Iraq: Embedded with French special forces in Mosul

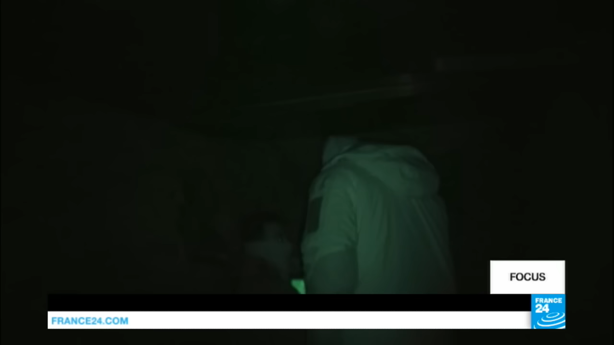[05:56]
Thermal cameras let them see everything.
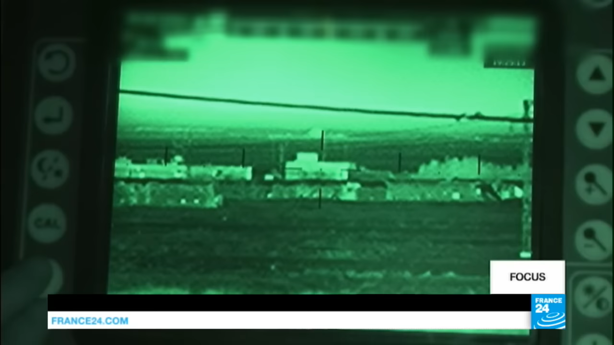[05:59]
In this kind of village, there is usually just civilian activity. Apart from the Peshmergas, the only other forces in the region are enemy ones.
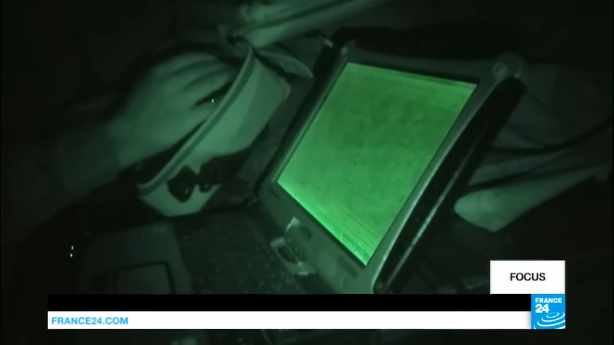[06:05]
So if we see a building with lots of activity going on at night, flashes of heat from vehicles, then we know it's from enemy combatants.